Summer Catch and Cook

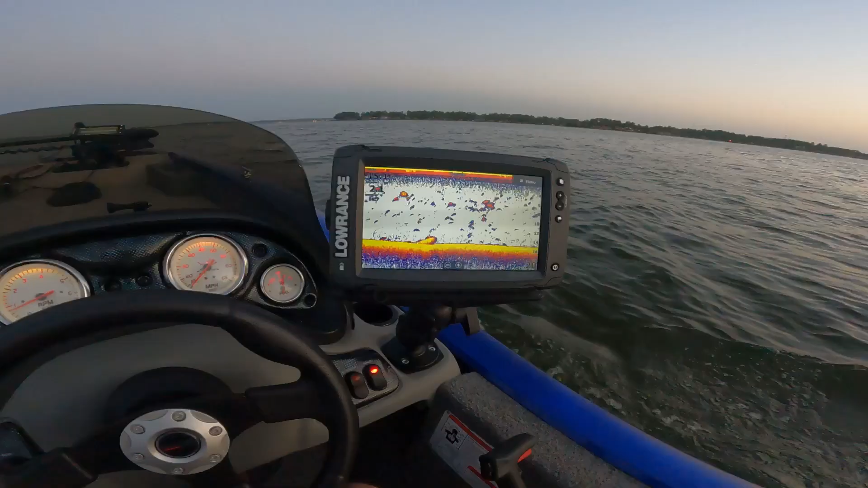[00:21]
Yeah, there's a lot of bait under us right here. That's a good sign. All right, Jack Jack. We just got to our first spot Okay, I'm gonna put this light full up.